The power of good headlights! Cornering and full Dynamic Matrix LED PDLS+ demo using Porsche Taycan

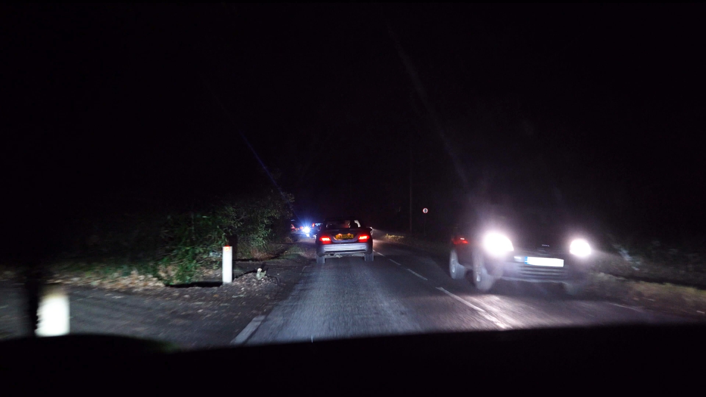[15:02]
you can see it next to you you can see your lights next but you look in the mirrors and you're like that looks fine yeah but then there's this beam next to you like oh what's going on that's really really cool and a bit of foggy weather you'd see it a bit better you know and the good i think the good thing of this is well like you don't need you can override this you can sort of force everything on or force it into dip but they're just on auto every time and it just always works i never have to touch that stall to turn them on and off and all that sort of stuff they always react quickly and on time so i hope that was a useful demonstration